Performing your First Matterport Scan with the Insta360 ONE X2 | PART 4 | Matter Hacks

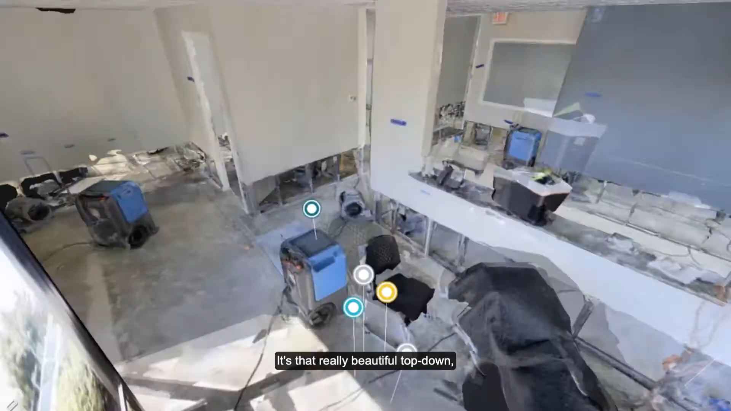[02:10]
It's that really beautiful top-down, you know, 360 view, dollhouse.
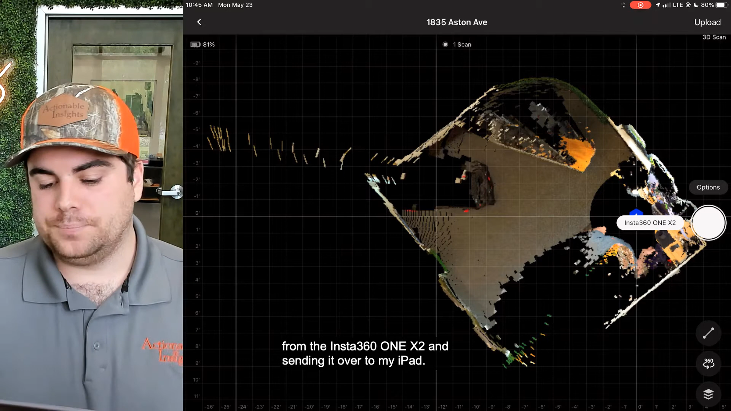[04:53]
Sweet. So we've seen a little bit of a dollhouse be created here.
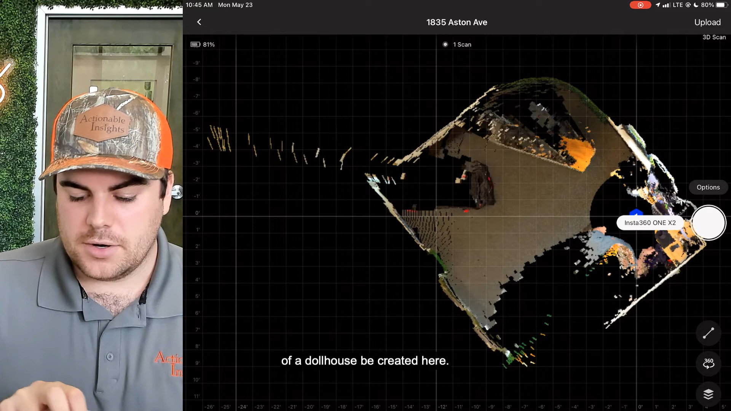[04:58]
I'm really close to the camera, so you can see myself in this portion here.
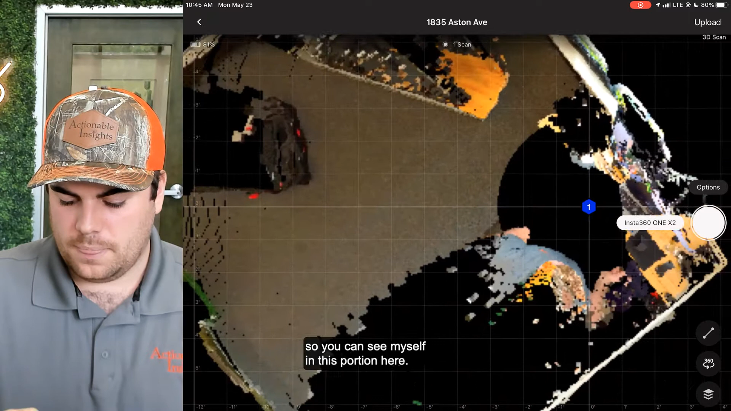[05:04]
Let's go ahead and move this camera back a little bit and capture another scan. All right, so I've moved the camera back. You can see it in the back of the room over there. I'm going to go ahead and select it again. Click the white button and we're going to go ahead and capture another scan.
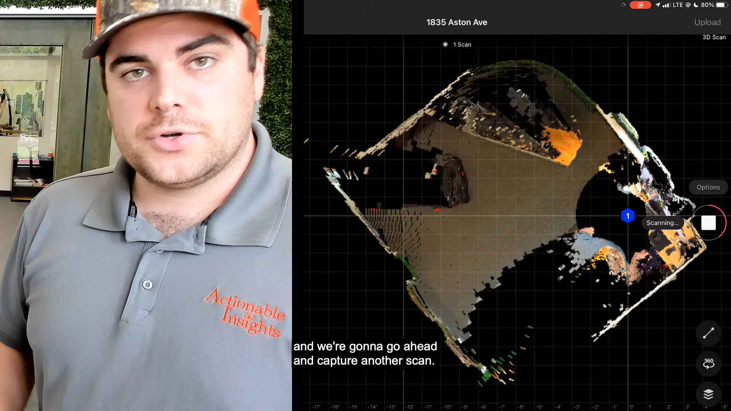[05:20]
Once again, it's transferring. You're noticing it's taking a little bit longer because the camera is a further distance away from my iPad.
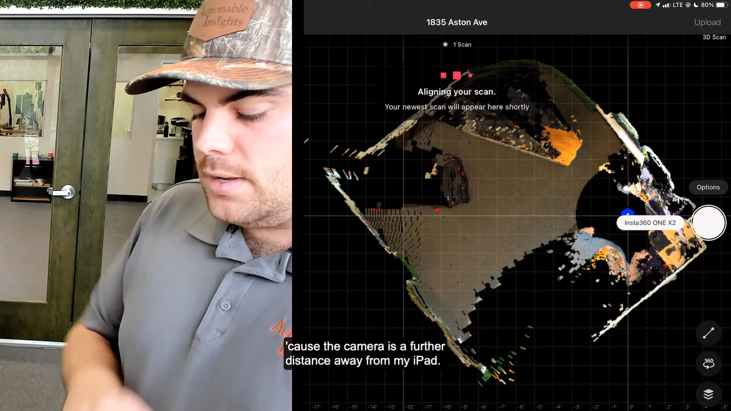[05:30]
At the top, we're aligning the scan. Your newest scan will appear here shortly.
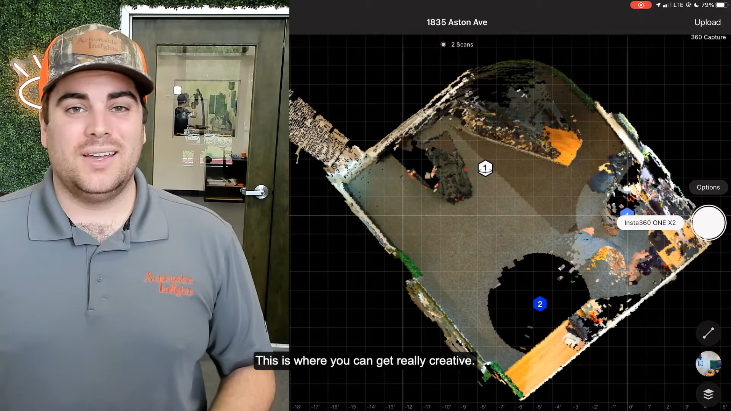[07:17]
This is where you can get really creative. What I'm talking about is scanning outside, capturing. What's really important is detached garages, et cetera, driveways. We can actually go ahead and add this to the scan as a 360 capture by utilizing this Matterport technology.
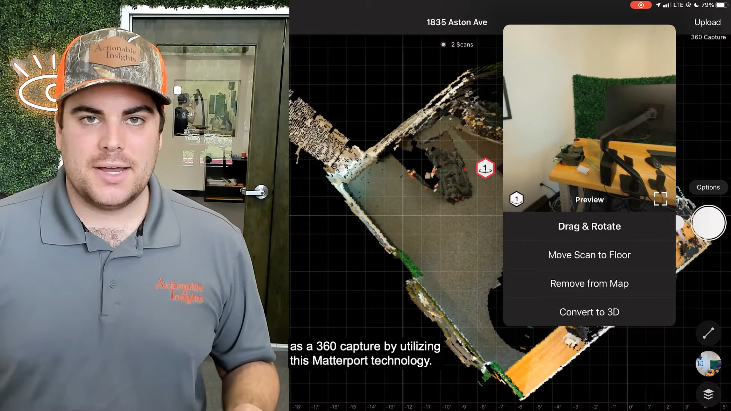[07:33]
In the bottom, you're going to see convert to 3D. We're going to click that. It's going to do some thinking. And what it's doing is taking that photogrammetry data and converting it into a 3D capture. And it's successfully stitched in a line there. So you have some added options and variety there as you go ahead and have two different options to scan.
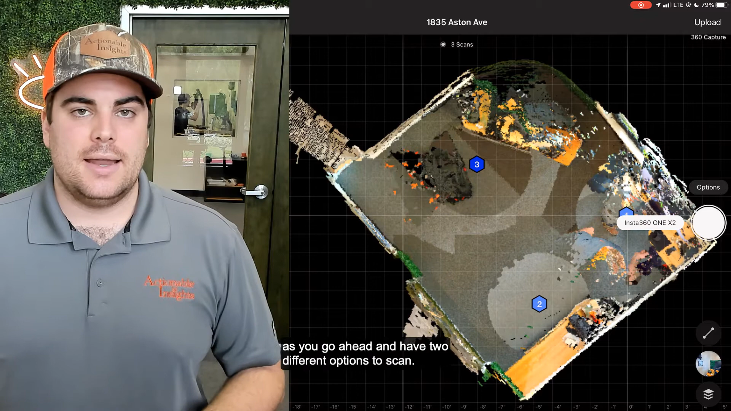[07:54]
So we've captured our three different waypoints here.
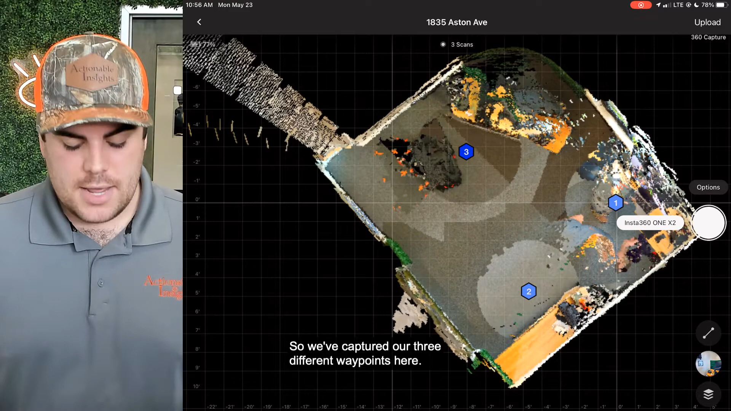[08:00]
You can see that it's beginning to build out this room, this office that I'm in. And you're going to see some interesting information on the screen here.
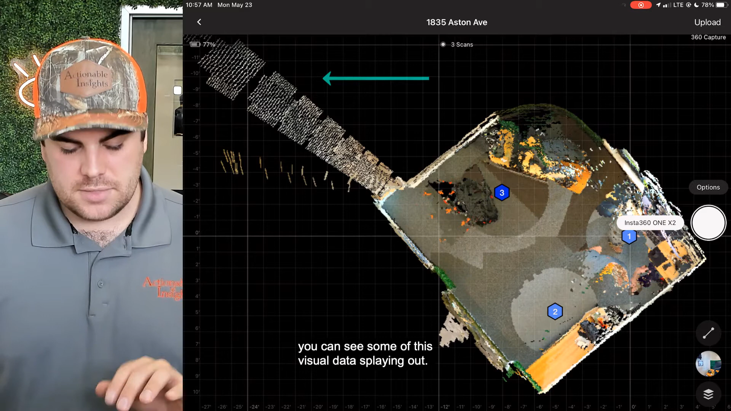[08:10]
In the top right corner, you can see some of this visual data splaying out. So what I'm actually going to go do is in the bottom right corner, click this option.
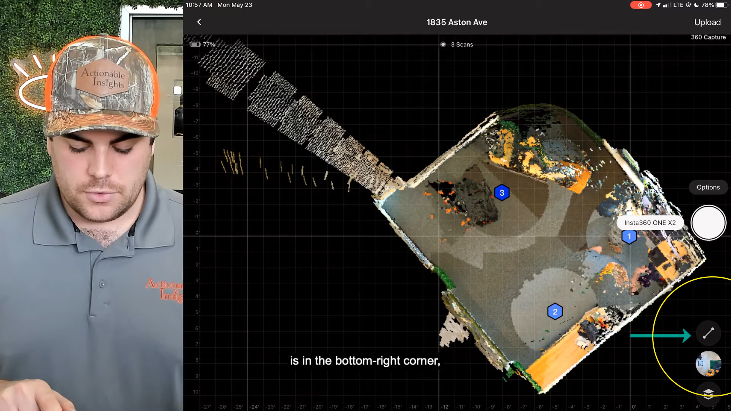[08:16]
And this is our mark features button.
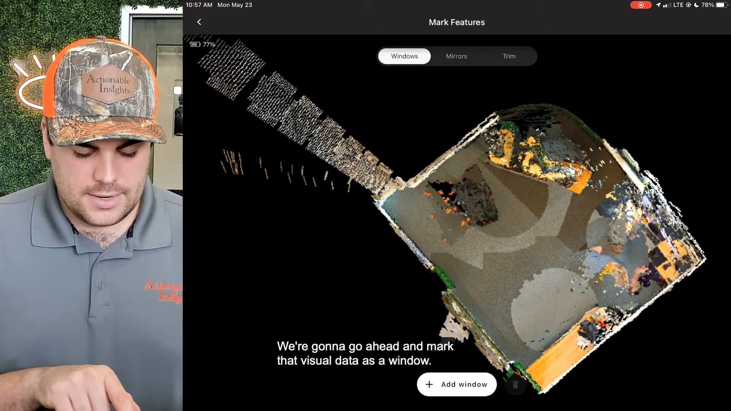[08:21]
We're going to go ahead and mark that visual data as a window. We can add a window, put it over here, rotate it. Boom, boom, boom.
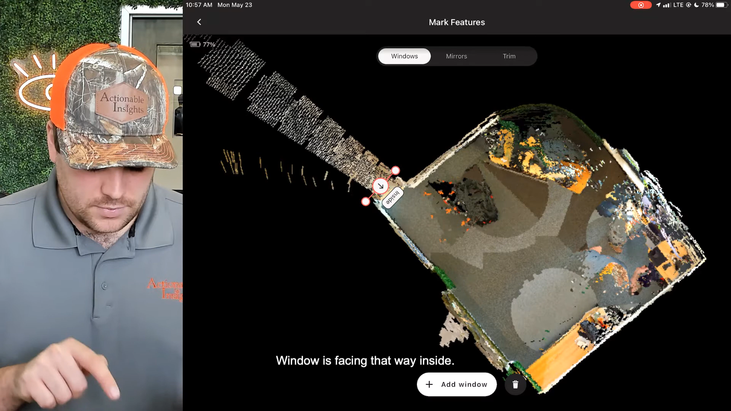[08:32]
Window is facing that way inside. We can click add window and we're all set. Let's go ahead and remove that one. All right. So we've added a window.
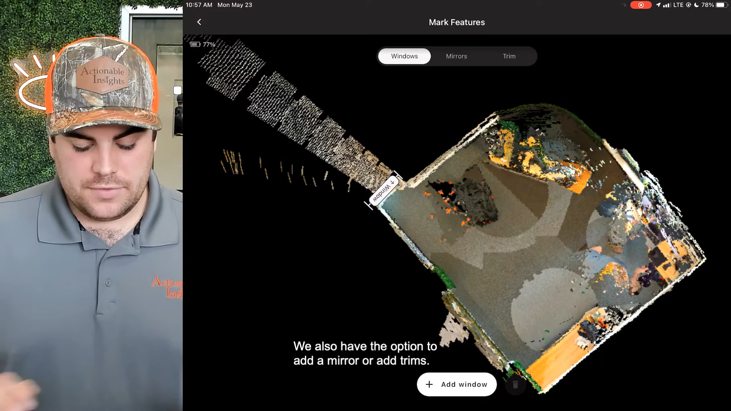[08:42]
We also have the option to add a mirror or add trims. The important part in property insurance isn't necessarily getting a beautiful 3D dollhouse, but it is capturing accurate data. Windows don't matter a whole lot. I'll be honest with you. That's really just for making the 3D dollhouse beautiful. What does matter for us is the mirrors.
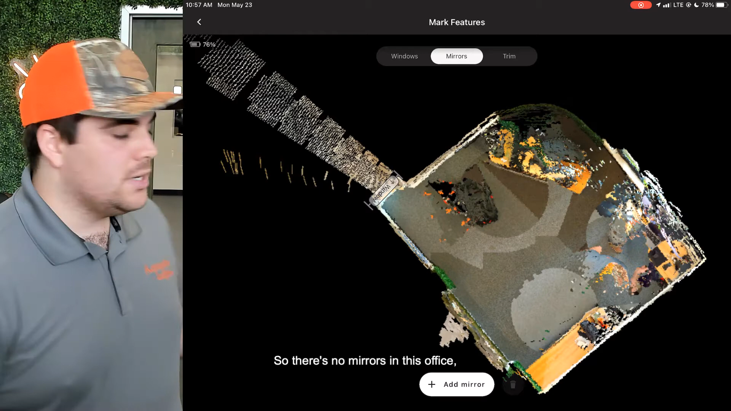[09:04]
So there's no mirrors in this office, but let's assume that the door behind me is a mirror. So I can go ahead and click add mirror and we're going to place it here. Drag and rotate.
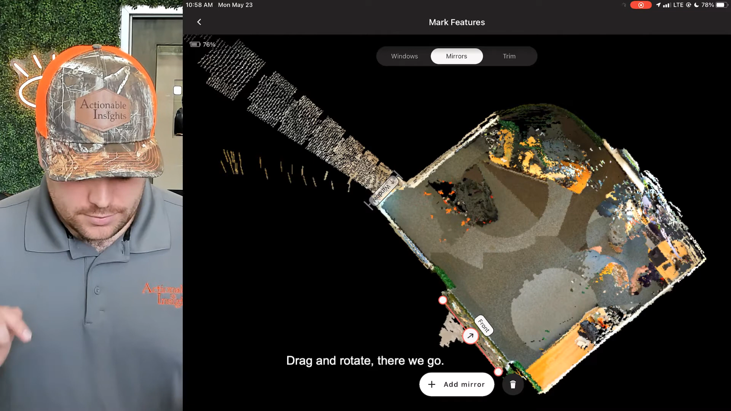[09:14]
There we go. And click in the black area and we're all set.
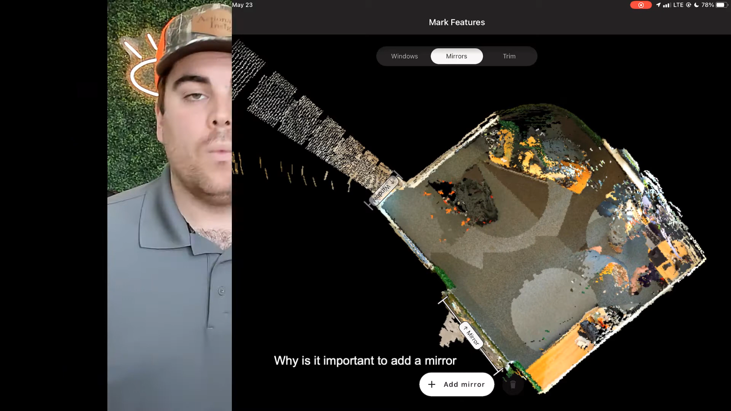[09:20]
Why is it important to add a mirror before continuing to scan? Because when you have at least a pro 2 series camera, you have the IR lasers that are scanning all the building material as it rotates. Now those IR lasers are actually going to go ahead and bounce off of mirrors and alter the data that's being captured. So make sure to add your mirrors before capturing in that area. With a 360 camera, not as big of a deal. It'll still work. But to capture the most accurate data, go ahead and mark your mirrors. Now the third option is to add some trim.